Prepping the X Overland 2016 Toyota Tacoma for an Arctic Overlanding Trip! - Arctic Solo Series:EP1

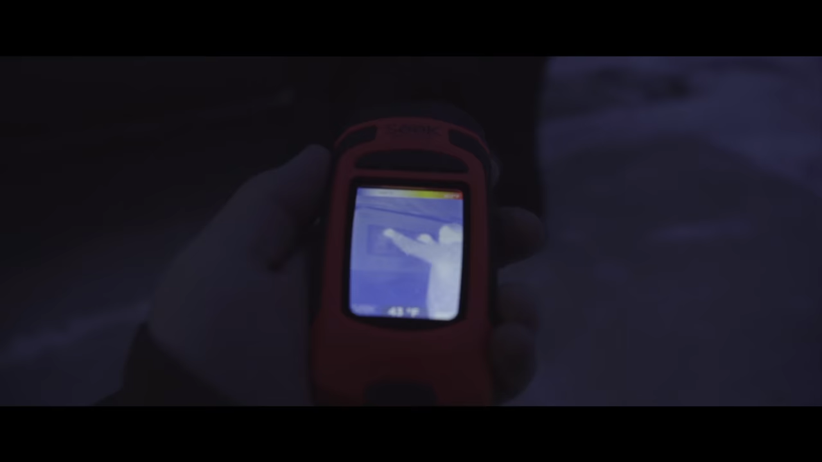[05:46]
It's not that warm in here.
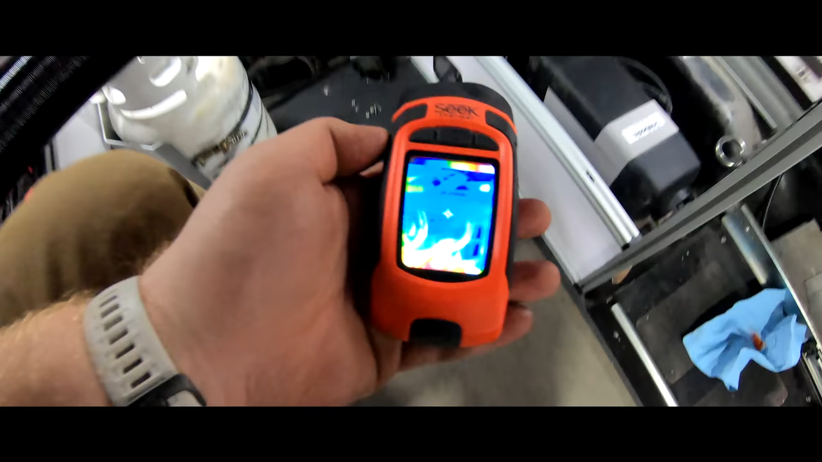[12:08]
Okay, so we just did our first test run on the Wabasto.
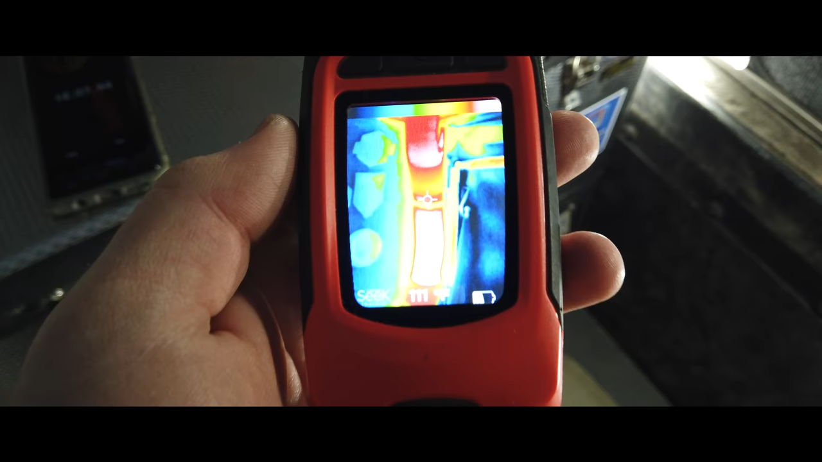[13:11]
It goes up into our tent area with the door shut and then
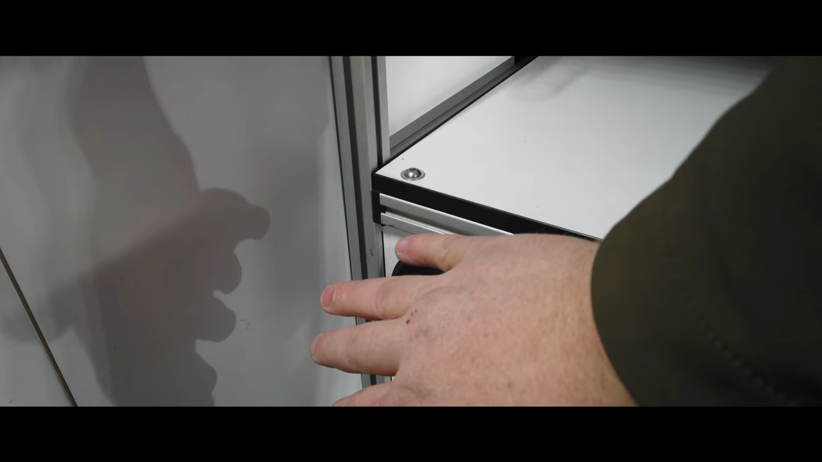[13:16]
a ton of air coming out of the main vent down here.
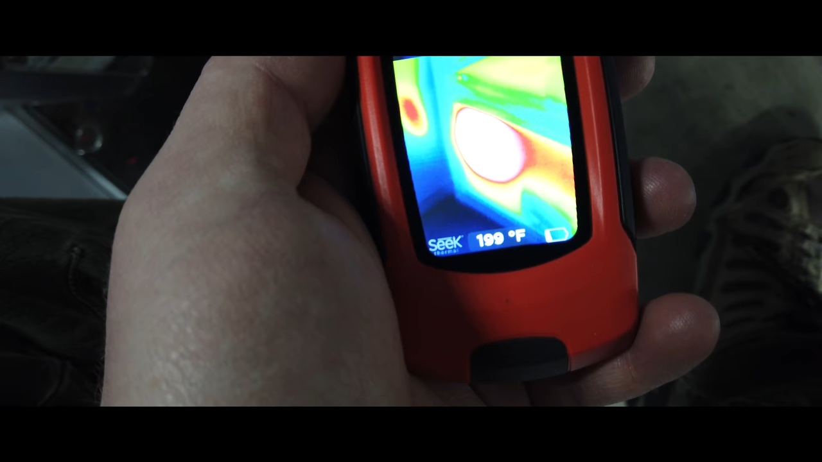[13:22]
On screen: spot 199°F
It's just blasting hot air. So far it's a big difference over the old Propex propane system.